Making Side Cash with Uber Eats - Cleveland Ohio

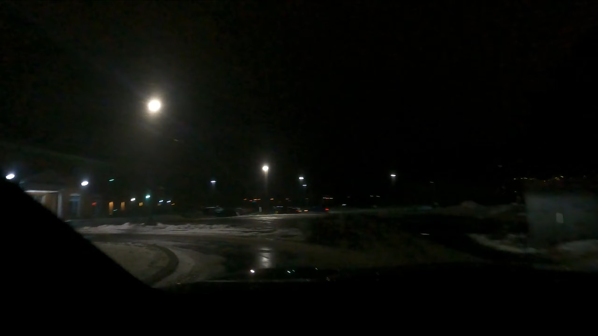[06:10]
All right, so I'm pulling up on this one. Make a left turn. It's at TGI Friday, something called Wow Bow. I hate coming in here, it takes forever.